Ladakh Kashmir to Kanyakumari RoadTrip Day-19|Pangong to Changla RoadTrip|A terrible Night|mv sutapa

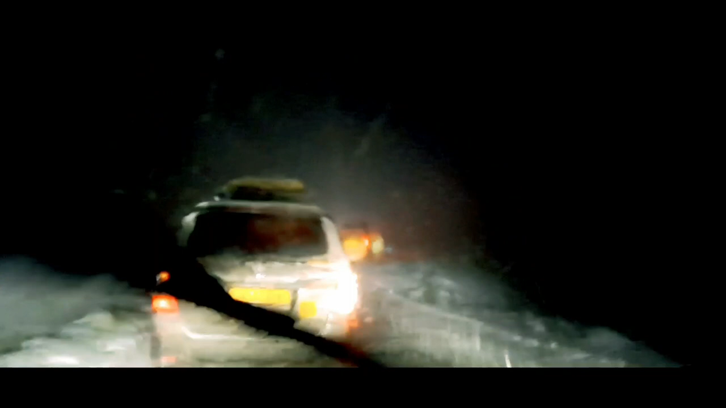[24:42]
पा� पाइश कर रहे गाड़ी नीचे लाने का मेरा गारी स्कीड किया है बरप में मेरा गाड़ी का जो टायार है टायार डब गए है तो